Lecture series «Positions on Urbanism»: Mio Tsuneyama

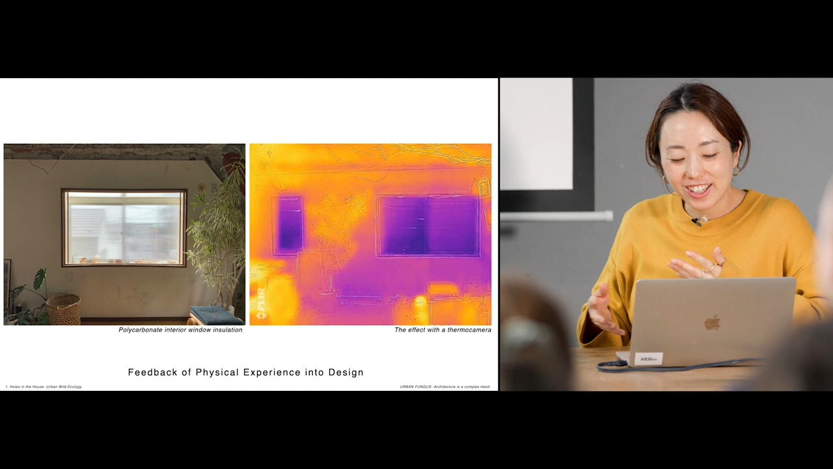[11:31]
So the advantage of living and renovating at the same time is like censoring your uh the situation with your body. So this bay window was very cold. So we insulated with polycarbonate panel and checked with the video so how much influenced.
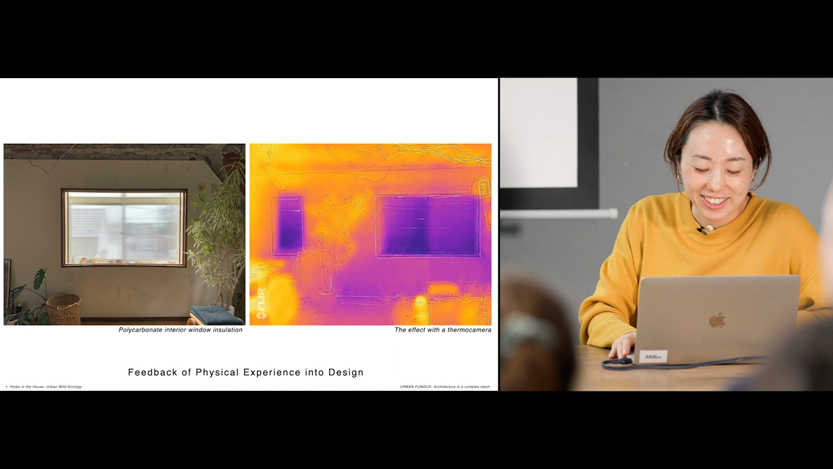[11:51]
And it's very very cold without it looks like without a window but behind there is a glass.